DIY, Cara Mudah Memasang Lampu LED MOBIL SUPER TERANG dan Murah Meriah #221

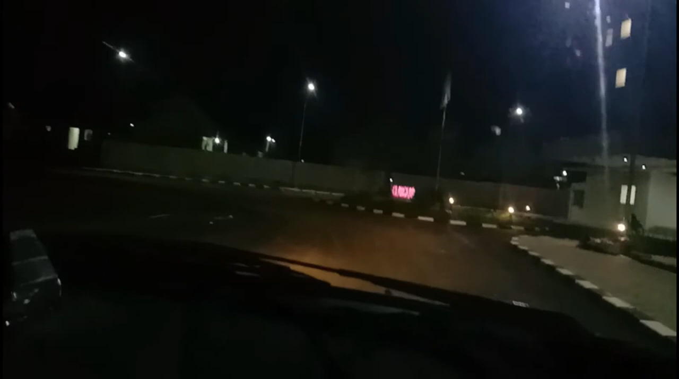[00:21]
Seperti inilah kondisi berkendara di malam hari dengan penerangan lampu mobil yang seadanya Kondisi jalan kurang jelas terlihat, apalagi jalan yang tidak dilengkapi marka jalan atau garis bantu Terlebih di waktu hujan atau jalanan aspal yang basah,